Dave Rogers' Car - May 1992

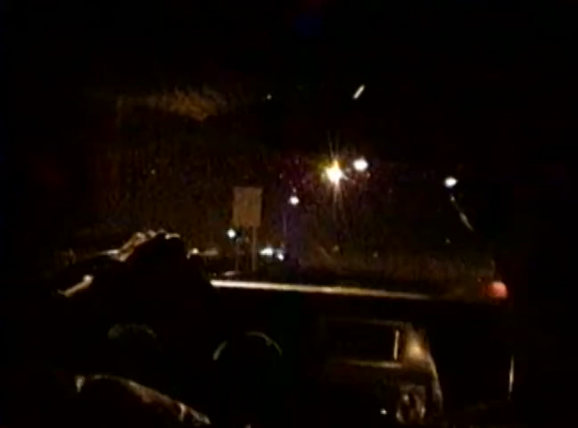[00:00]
Okay, we're now in Dave Rogers' car, heading off campus toward the, uh, well, I guess we're going down to the party, right?